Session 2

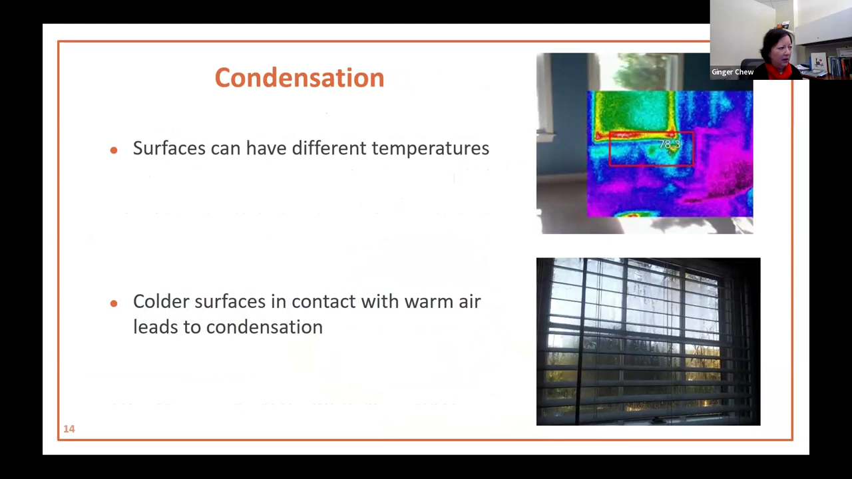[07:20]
The box shows temperature differences around a windowsill. The red and yellow areas are hotter next to the cooler blue area below the windowsill. Large differences in temperature on surfaces can lead to condensation. Mold is found virtually at every environment.